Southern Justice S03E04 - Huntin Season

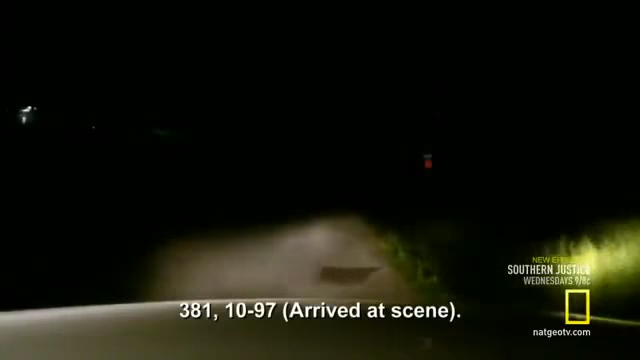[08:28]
Deputy Michelle Gillam searches for the 911 caller.
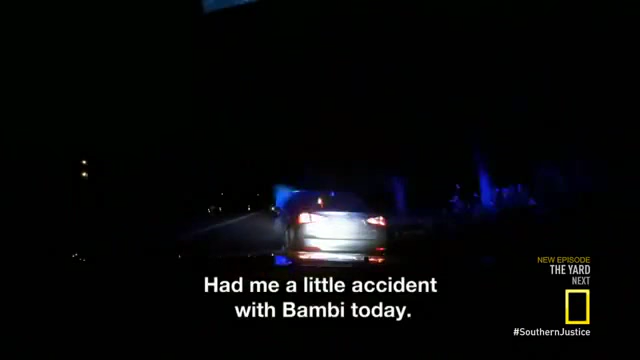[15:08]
Oh, boy. Got a deer? Yeah.